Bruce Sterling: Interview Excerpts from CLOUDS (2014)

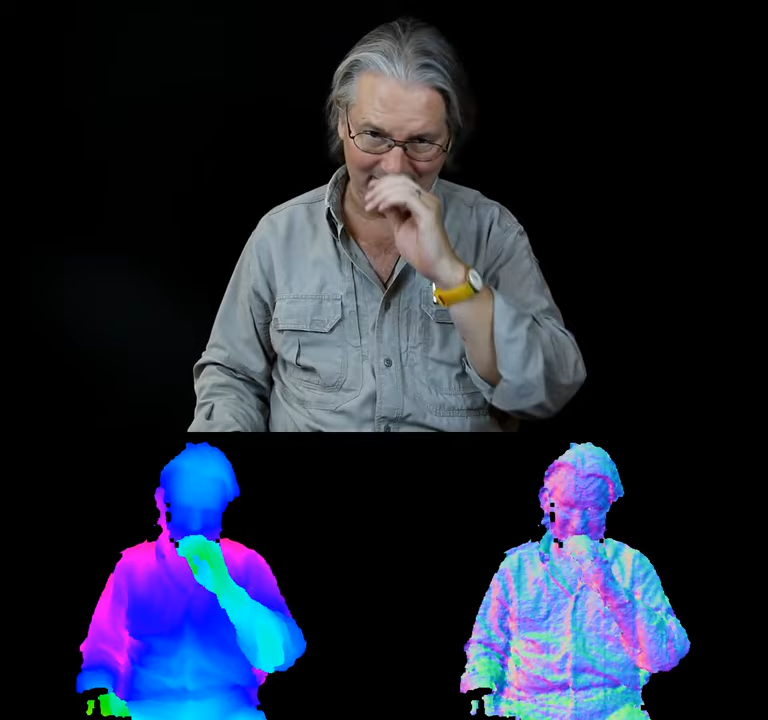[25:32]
You've got, like, your digital Canon EOS, and you've got your Xbox 360, and they're on a tripod, but they're, like, literally united with rubber bands. So, you know, I mean, they've got two methods of vision. I can see just by looking at them that they've got... One of them has a very powerful and sophisticated lens, and the other one has this, you know, rather more primitive game-style lens,
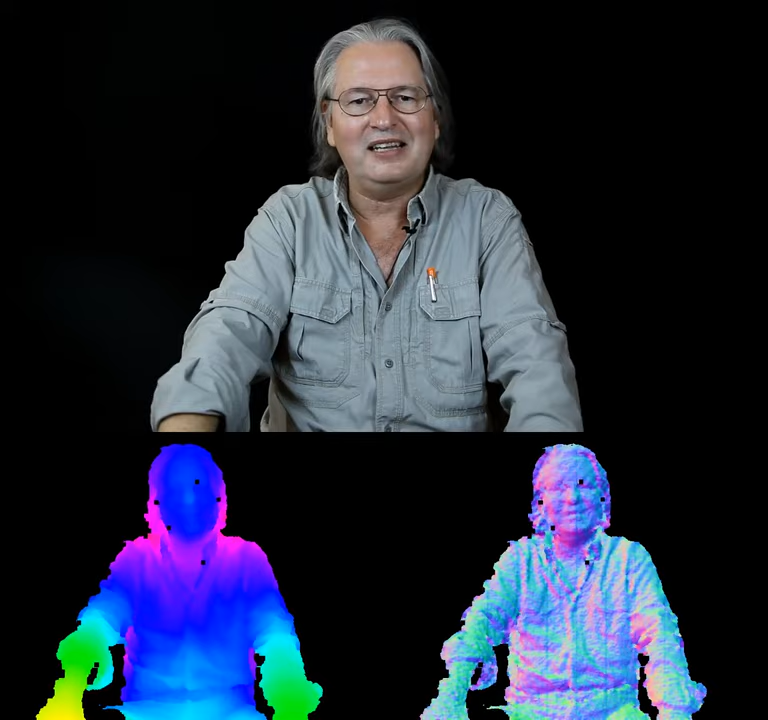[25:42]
but I can see that it's got infrared coming out of it, because I can actually see the LEDs through the knob over there. So clearly, you've got two data streams, and you've come up with, like, some software method to, like, mash them up, right? So your software mash-up is kind of the software equivalent of your hardware lash-up, where you've got it literally held together with rubber bands, and, you know, rubber bands are fine things. I mean, whatever works for you guys. You know, I've seen a lot of game devices. They tend to have a pretty short lifespan.